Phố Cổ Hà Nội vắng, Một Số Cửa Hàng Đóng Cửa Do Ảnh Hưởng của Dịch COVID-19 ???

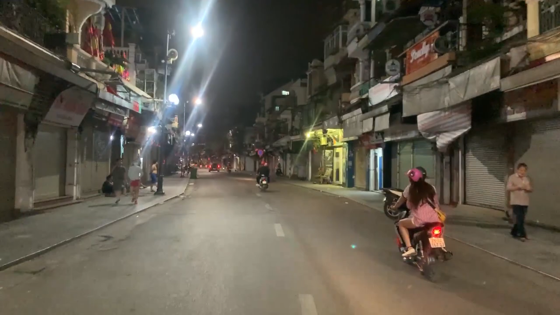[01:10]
Hàng Đào Thì đây như ngày xưa trước khi mà không có dịch Covid ấy Thì thường là họ sẽ có những cái chợ đêm Vào thứ 6, thứ 7, chủ nhật 3 ngày đấy Nhưng mà bây giờ giờ cái dịch Covid từ Tết đến giờ ấy Là những người bán đồ ở đây đều không được bán nữa rồi Ồ bên trái mình đây là một cái phường đang...
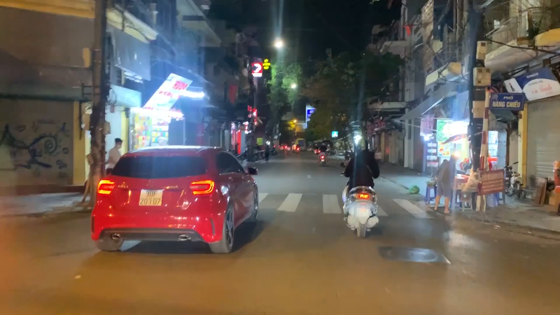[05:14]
Thì ở Trần Đông Xuân này nổi tiếng là bán những cái đồ phụ kiện điện thoại Như là ốp điện thoại,